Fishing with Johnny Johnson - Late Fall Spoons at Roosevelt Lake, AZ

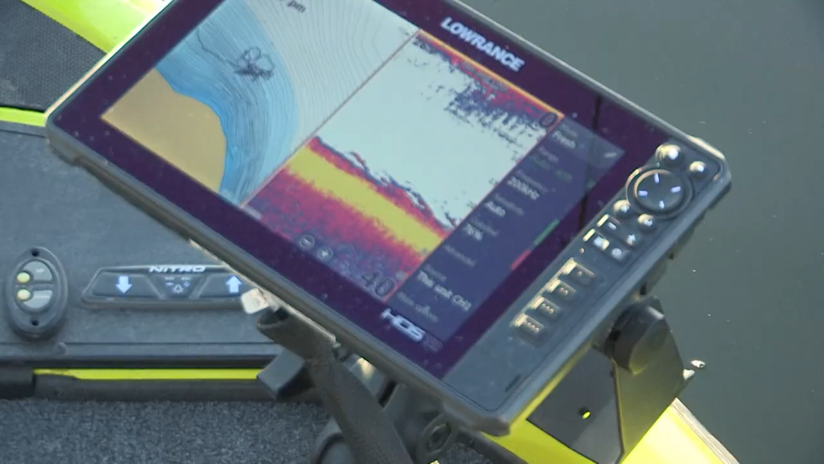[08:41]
Boy, there's a whole school of them down there.
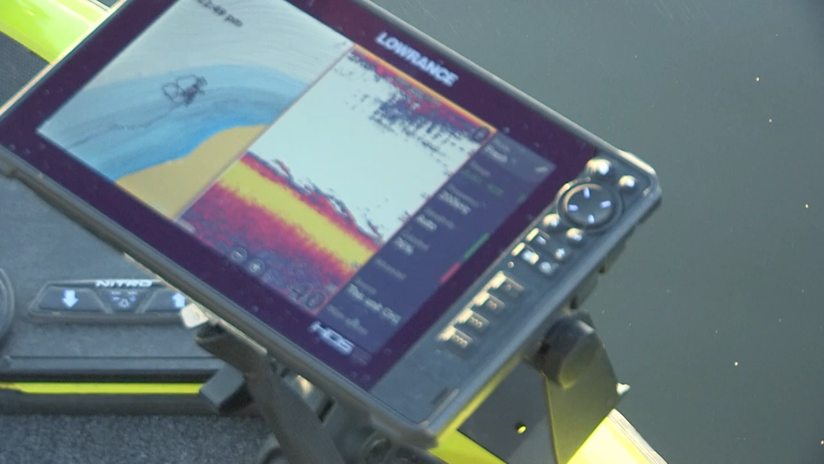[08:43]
And you just put the spoon on the bottom and then hop it up. Let me try it over here and make sure I'm not all fouled up here. Sometimes your spoon will get fouled up.
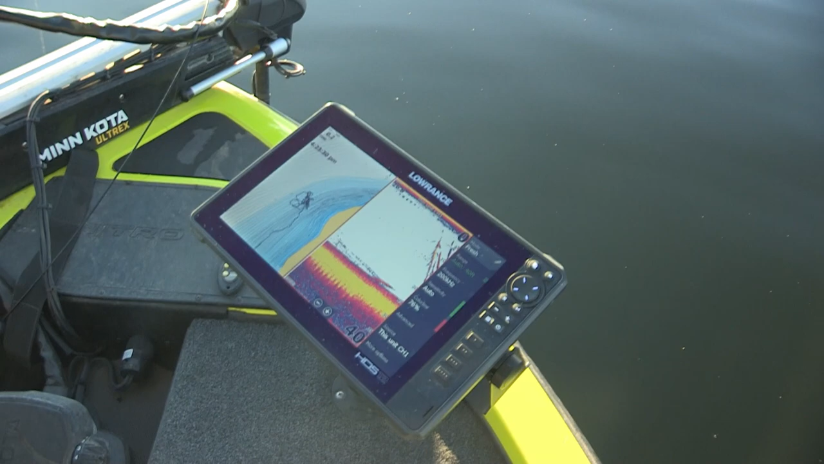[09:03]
Fish following it down. They must have followed it on the way up.
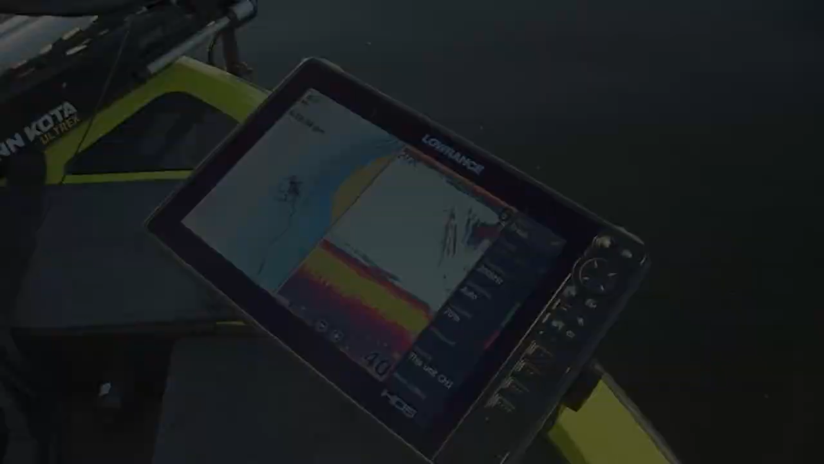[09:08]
A couple of things to think about when you're spooning that you really need to know for sure.
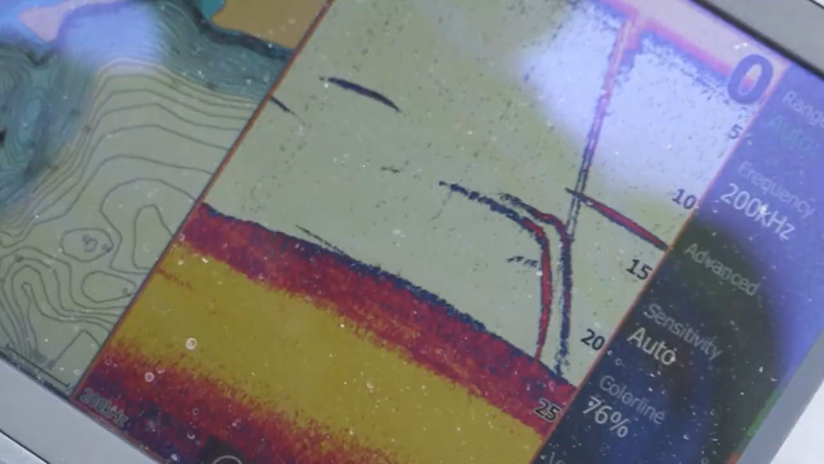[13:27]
But if you see them follow the bait down, you can actually stop it and bring it right up above them and pop it. A lot of times you might get that fish to bite.
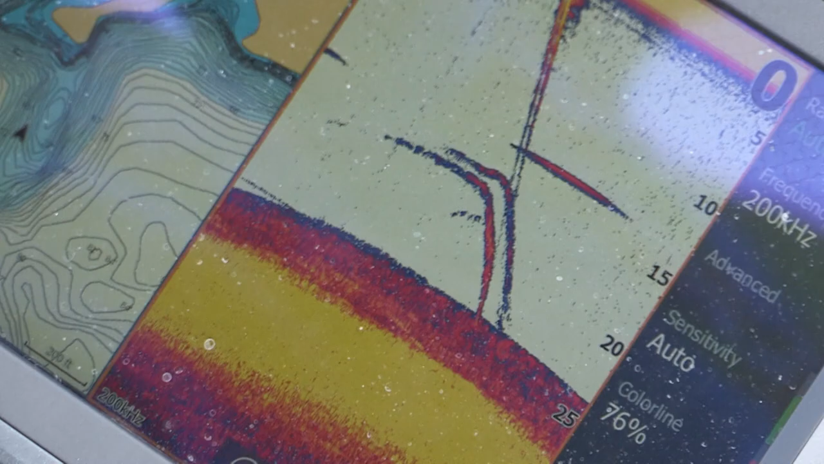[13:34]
You know, he'll follow it right and bite it. The other thing that's important too, is with your graph, if you can get away with it, zoom up on it.
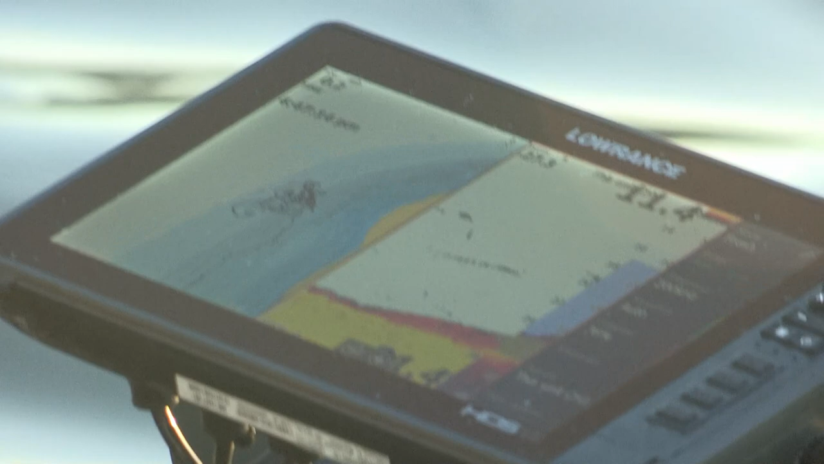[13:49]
When you zoom up, you can see really what's going on down there on the bottom. You can see your spoon better when you're popping it.
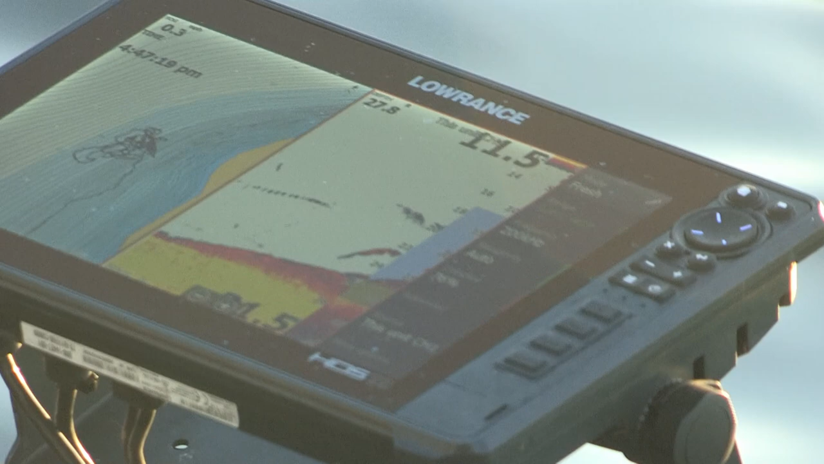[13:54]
Makes a big difference. Now see, I'm coming up. There's some fish there. Look at that. Woo-hoo-hoo! See if we can get him to bite. There's a couple of them. They're right here. There's some fish right there.
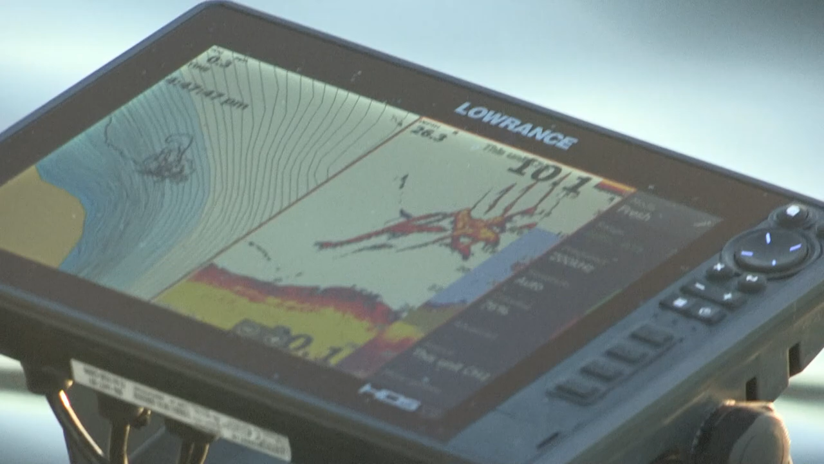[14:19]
I'm gonna let it fall all the way down.
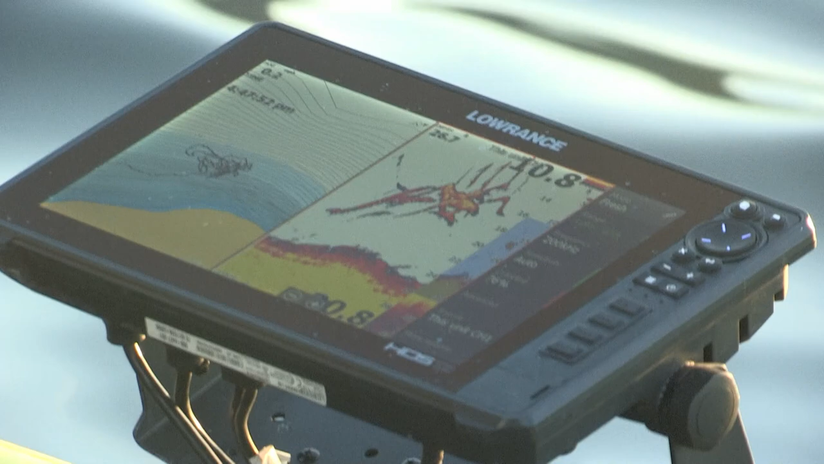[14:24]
There was a flurry of fish there and I didn't get one of them!
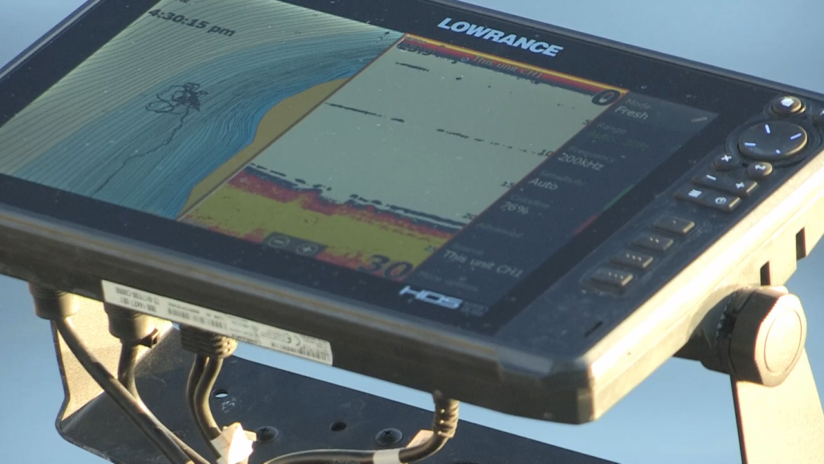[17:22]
And then sometimes they just react to it really quick. It's a great reaction strike, when they get it.
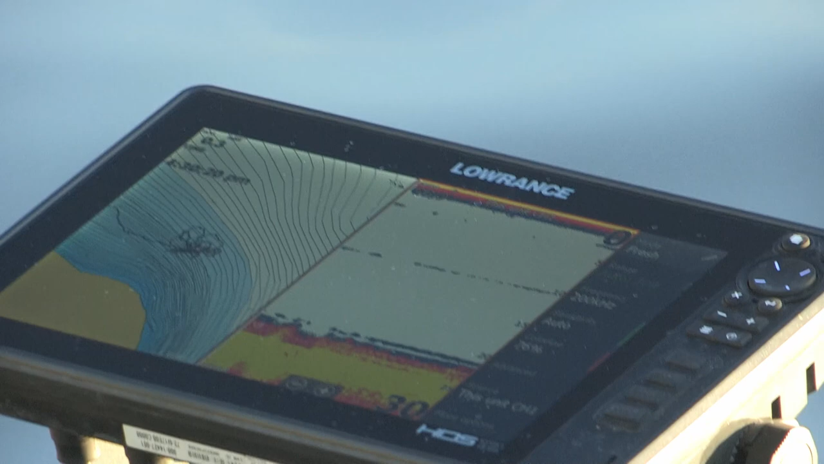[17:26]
There's nothing like the fall. Watching that spoon fall on your graph, and then just watching it fall. I'm gonna zoom up where I can see the bottom a little better.
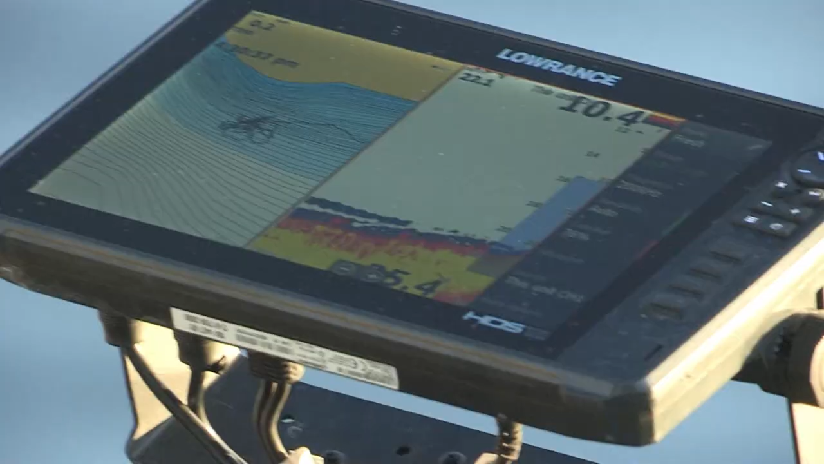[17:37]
If you find the right fish, you'll find them. If you find the right spot, drop down there and catch them.